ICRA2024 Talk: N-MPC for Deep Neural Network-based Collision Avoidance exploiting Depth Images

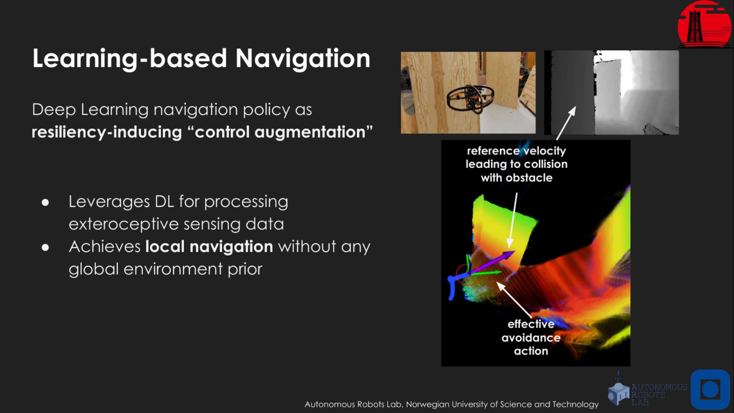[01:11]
As you can see in the scenario snapshot on the right, the nominal policy, depicted as the purple arrow, would send the drone into collision with an obstacle. But this obstacle is visible from the depth camera. Therefore, the policy generates an avoidance maneuver. The concept of our method is to use a neural network as a 3D collision classifier,
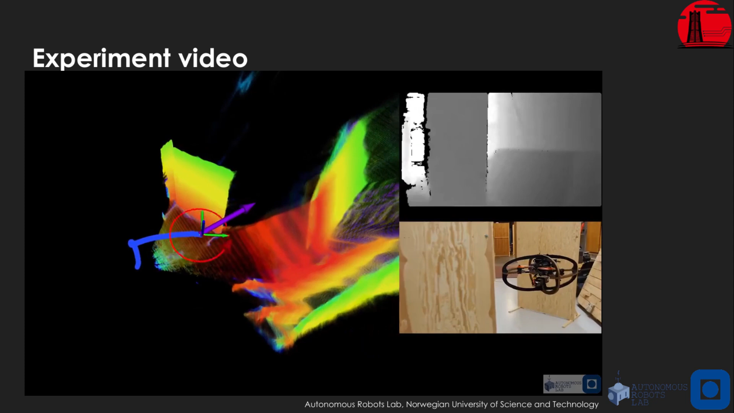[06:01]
The systematic errors in the true stereo system represented as the black pixels in the top right
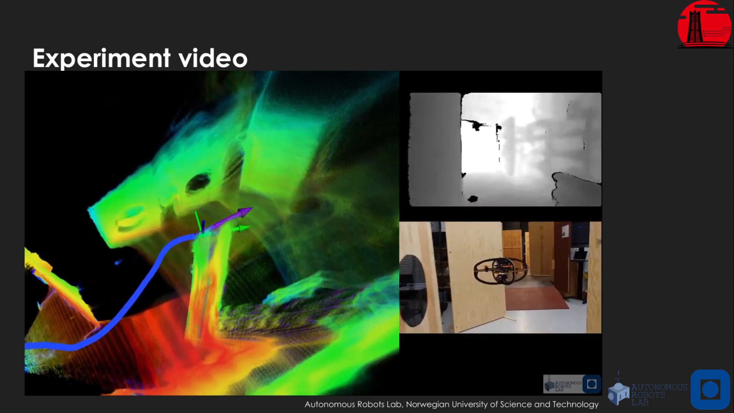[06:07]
images are compensated with a pre-processing using a depth-filling algorithm.
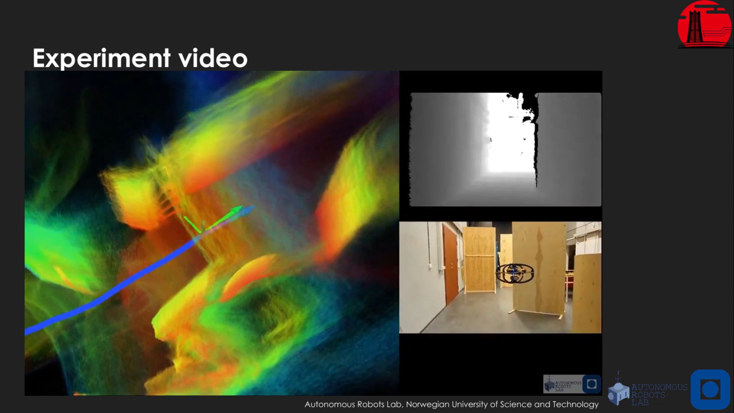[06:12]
We successfully control the robot in real-time to reach the desired location.
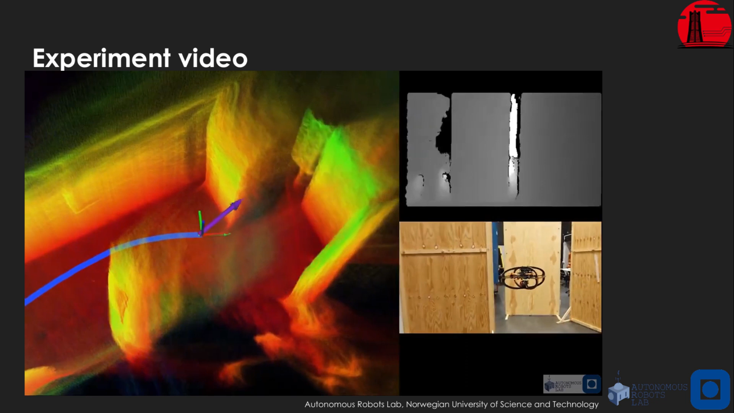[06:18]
We have also statistically evaluated the performances of the classifier on these pre-processed images and